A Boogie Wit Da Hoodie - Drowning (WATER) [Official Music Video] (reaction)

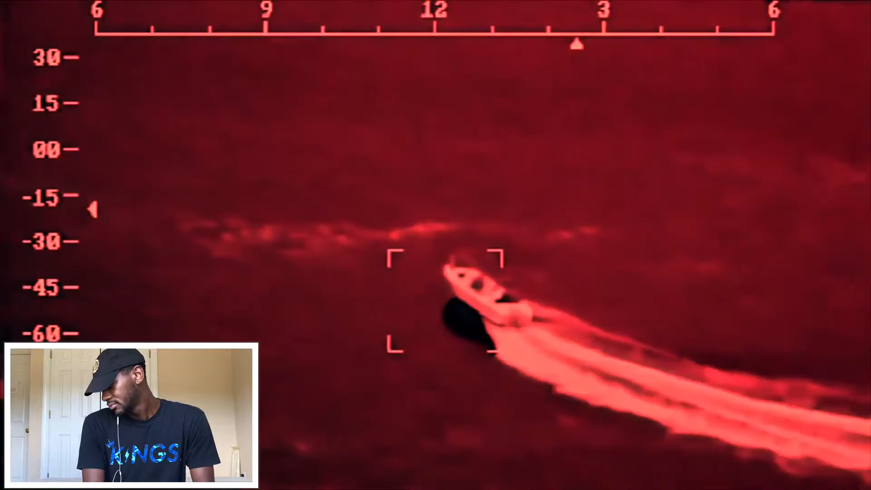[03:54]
They believe it has taken damage from the gunfire. We're so icy, wonder why she like me, bitch.